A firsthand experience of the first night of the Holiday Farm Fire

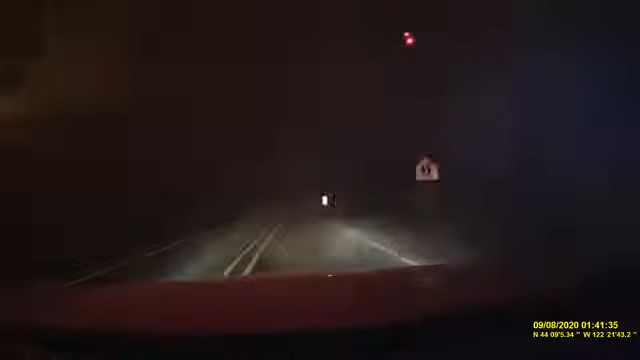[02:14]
The footage you are looking at right now is the early hours of this fire, Tuesday morning around 2 a.m.